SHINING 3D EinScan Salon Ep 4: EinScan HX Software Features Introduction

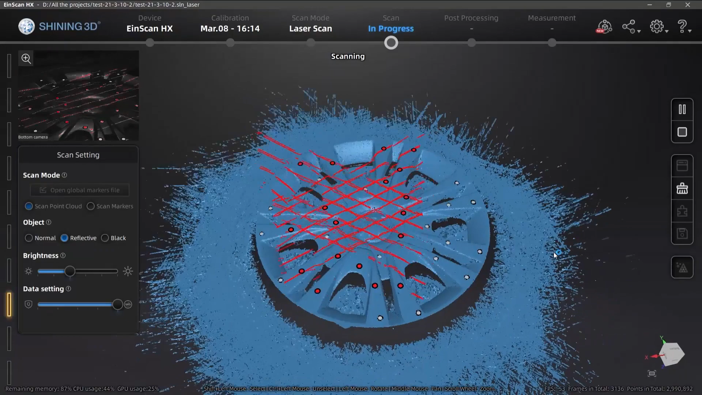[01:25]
so we finish scanning here as you can
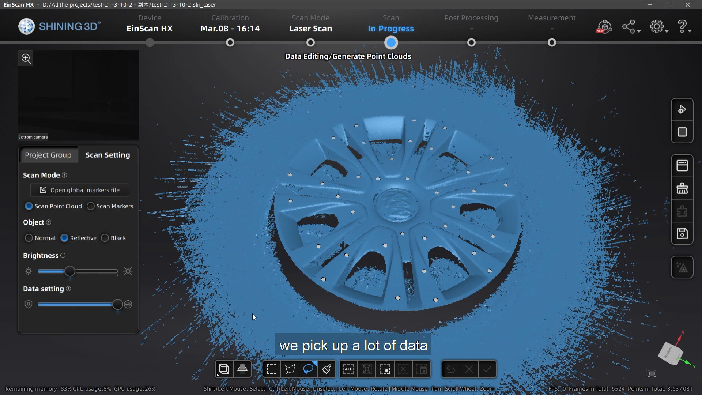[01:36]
tell we pick out a lot of data not just from the object itself but also from the surrounding at this part is the table
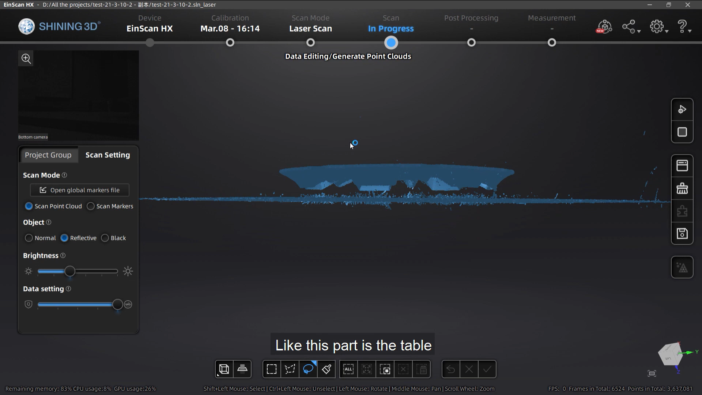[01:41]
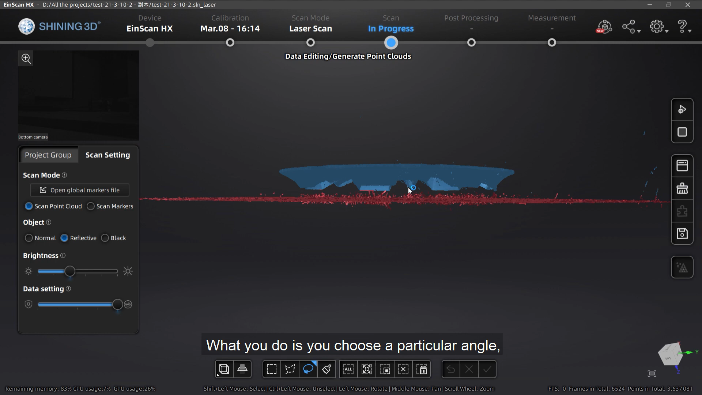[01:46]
normally in other iSCAN software what you do is you choose a particular angle and you select the redundant data
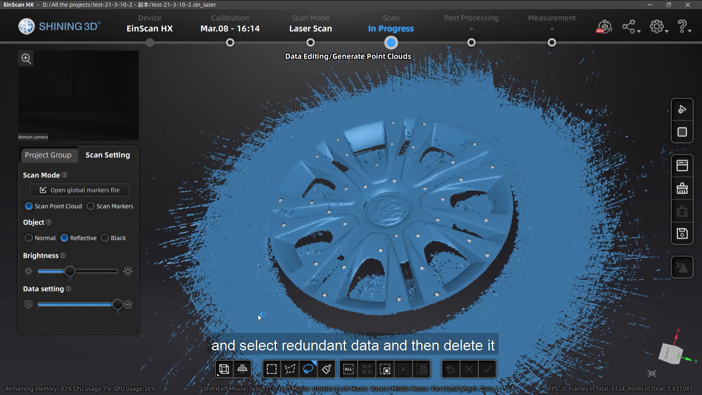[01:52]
and then delete it but here we have a better option for iSCAN HS
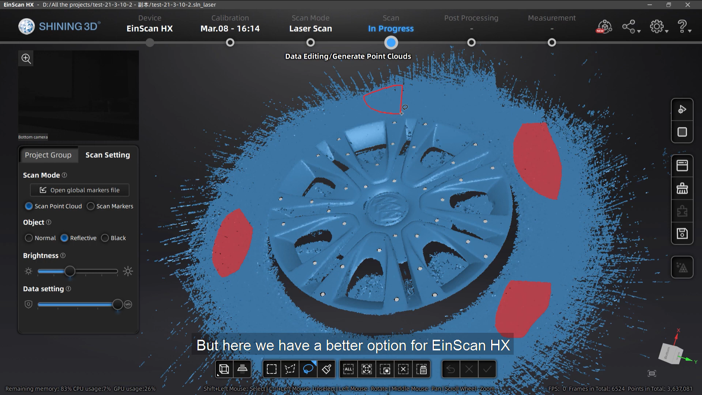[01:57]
here we choose some of the tables data
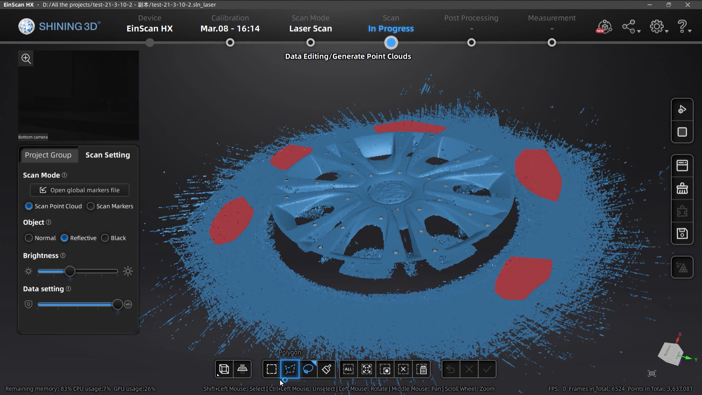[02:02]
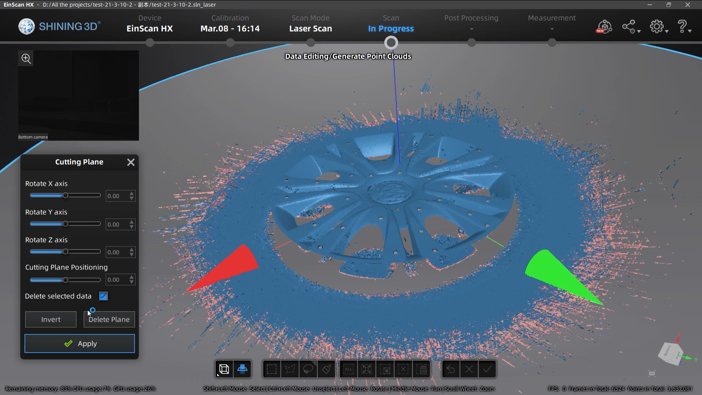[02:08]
choose create cutting plane fitting point cloud and we got the cutting plane itself
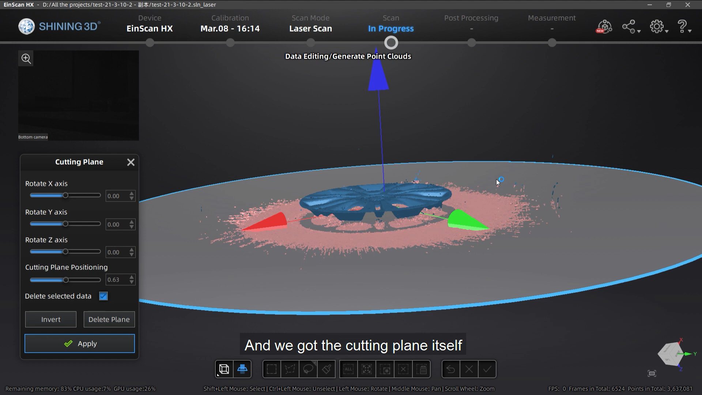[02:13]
you can drag it or using the slide bars on the left
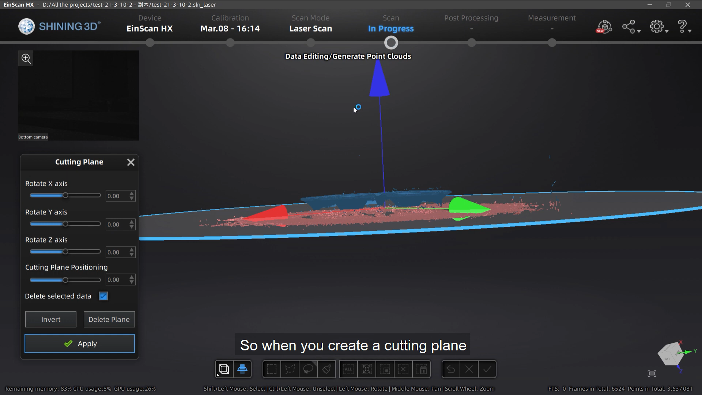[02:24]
so once you create a cutting plane normally the data that be needed will get deleted but here we got another option here
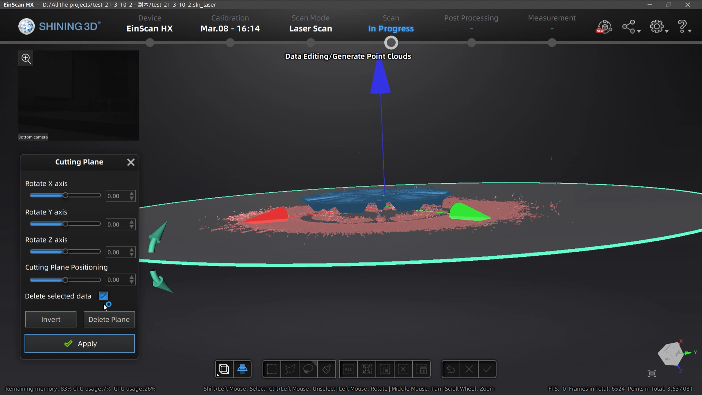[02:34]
the delete selected data if you uncheck it actually you will freeze the data
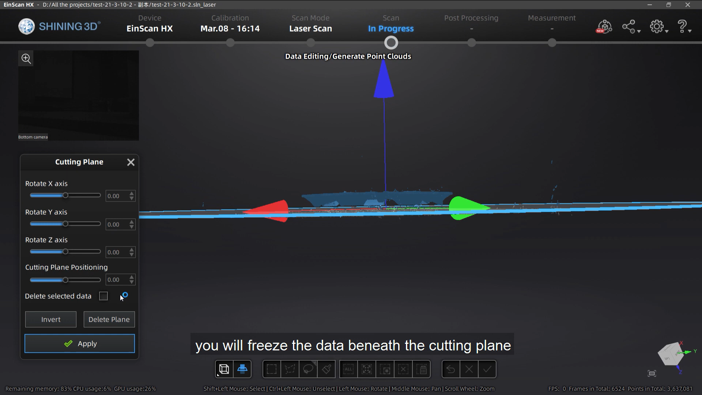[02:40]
beneath the cutting plane which is useful in some cases like if you are satisfied with that part already but you want to continue scanning
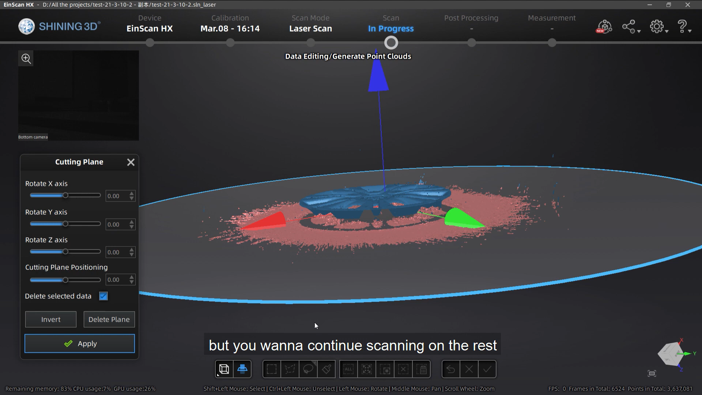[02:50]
on the rest you can use this function to freeze that part you want you already satisfied with and continue scanning but here we just don't want the redundant part
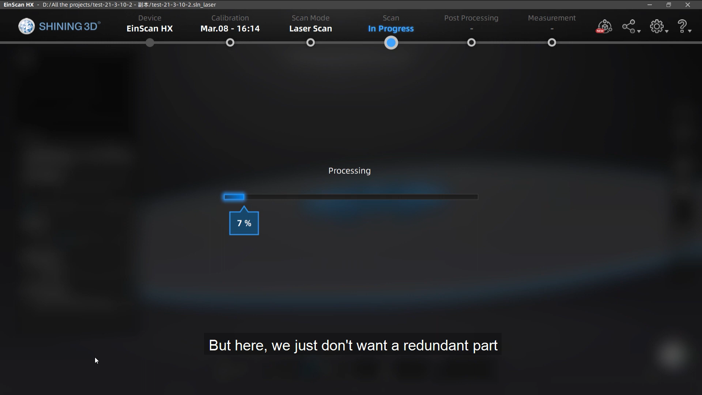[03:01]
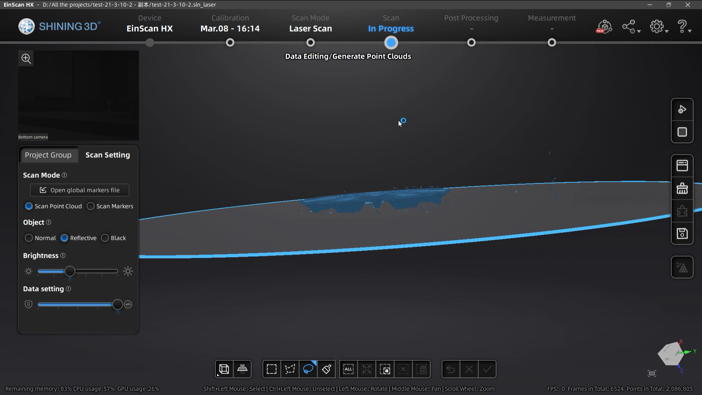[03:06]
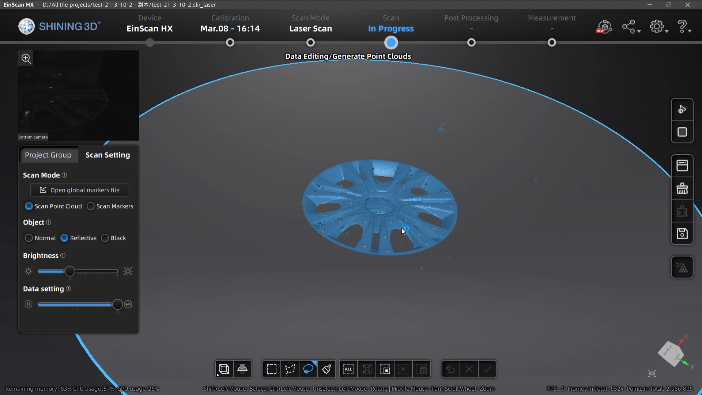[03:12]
so the table surface data is gone
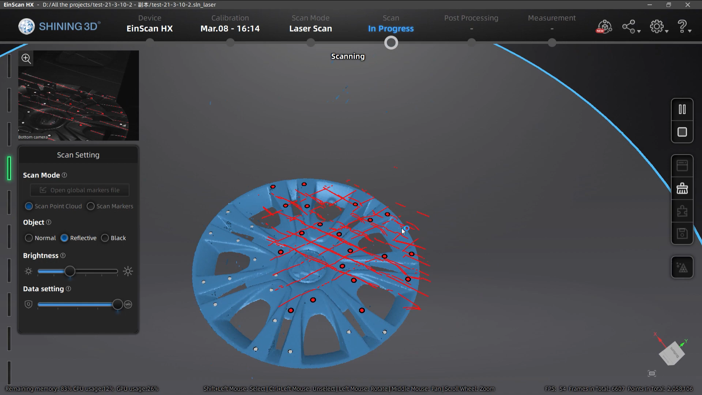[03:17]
and as you can tell if you continue scanning
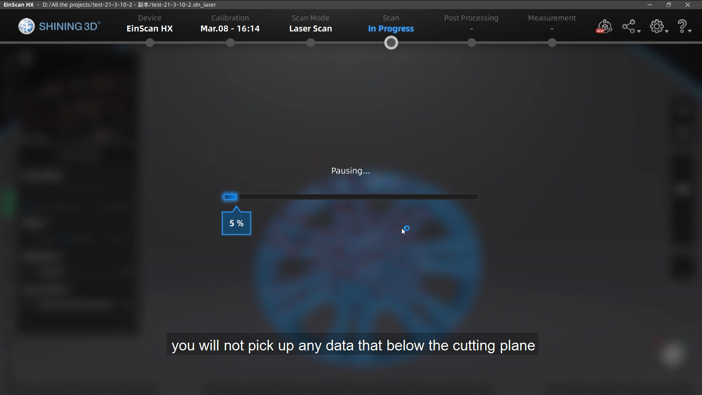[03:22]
you will not pick up any data that below the cutting plane i will still get some small pieces floating in the air is there any good way we can get rid of it fast
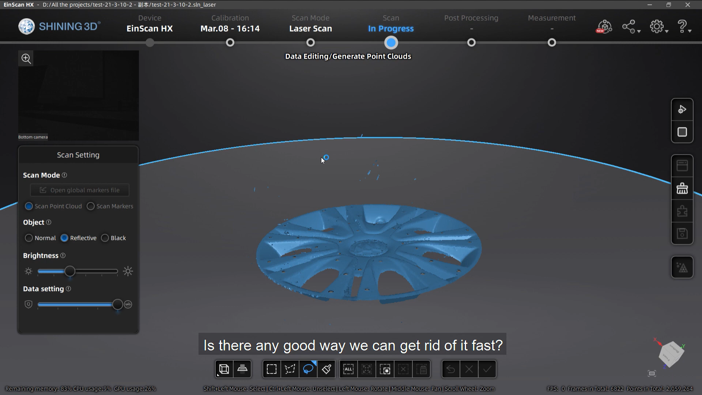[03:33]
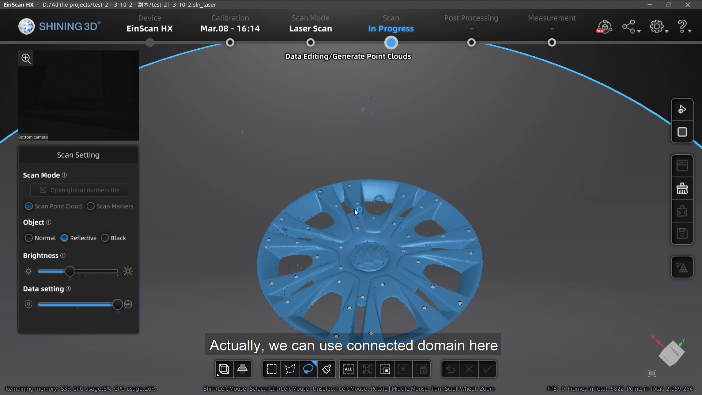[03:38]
actually we can use connected domain here you need to select the
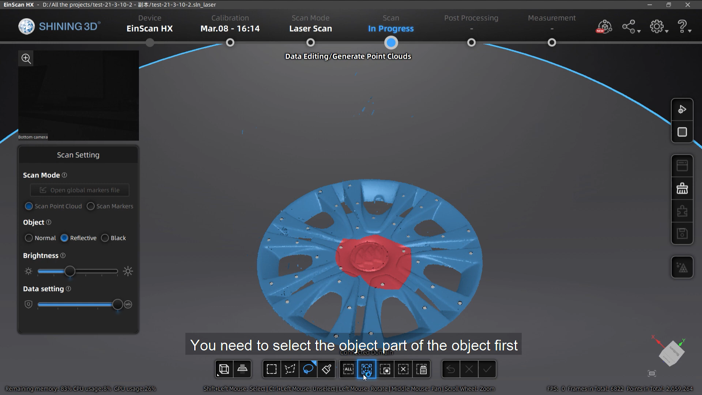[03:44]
object part of the object first and you click connected domain
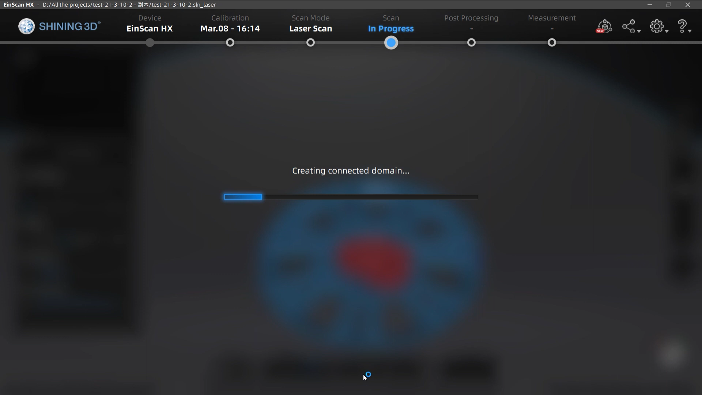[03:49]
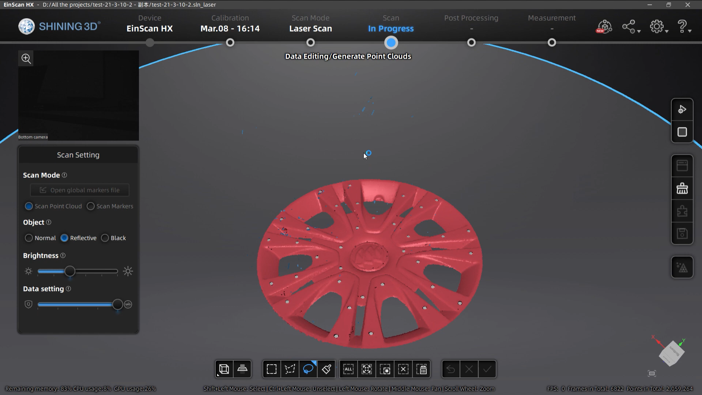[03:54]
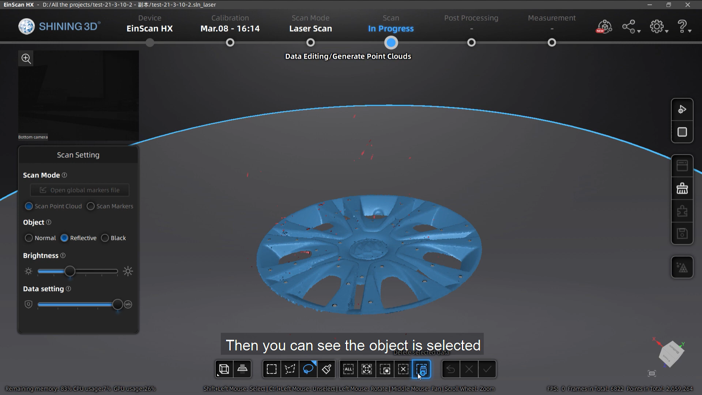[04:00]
then you can see the object is selected you click reverse the rest is selected delete it perfect